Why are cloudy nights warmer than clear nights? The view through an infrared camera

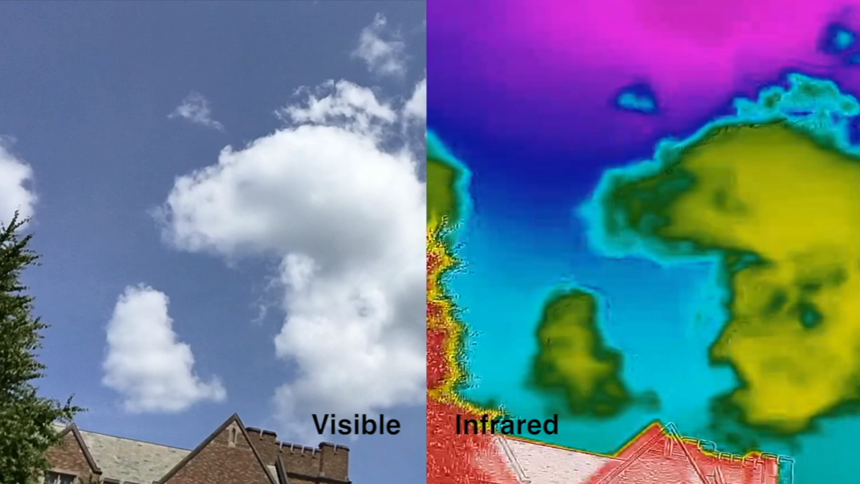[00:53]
This is the same technology that's used in thermal mic vision goggles. In this footage, red and yellow colours are used to show things that are emitting the most infrared radiation.
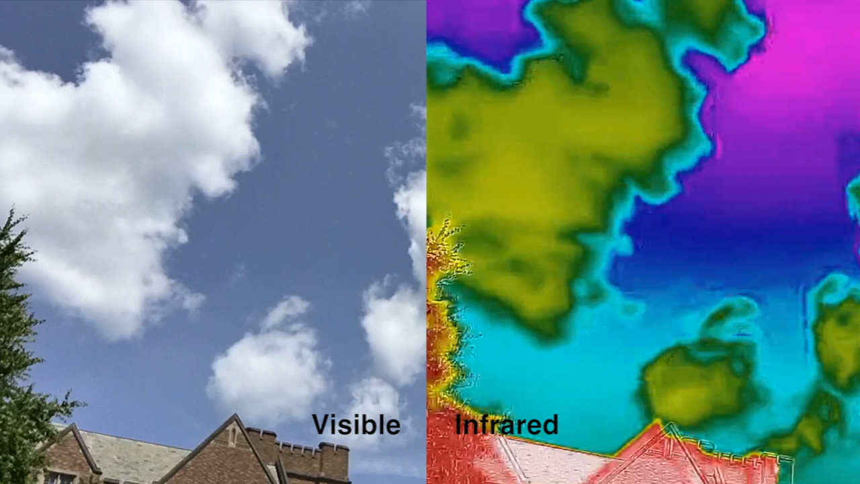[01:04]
Pink and blue colours are things that emit the least. this shows us that clouds emit more radiation than the rest of the sky. Now let's see what happens if we use this infrared camera at night.
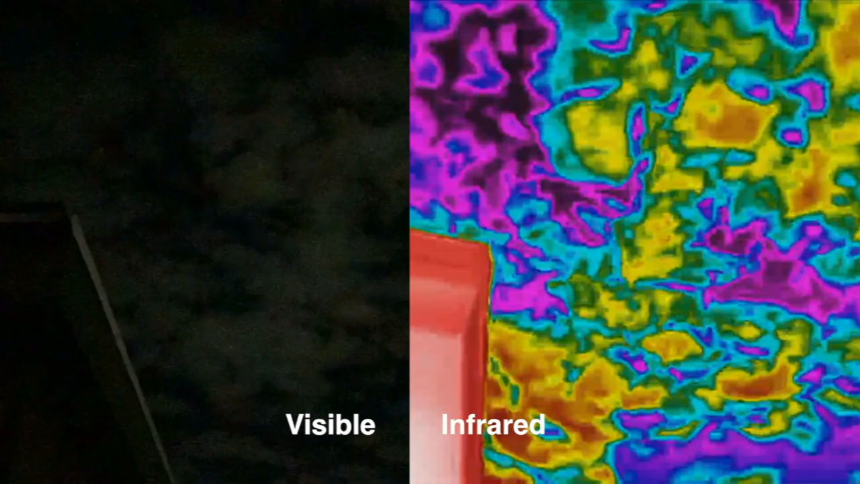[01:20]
Even though there is no visible energy from the sun, the sky looks the same in the infrared as it did in the daytime. The clouds are still emitting infrared energy down towards us.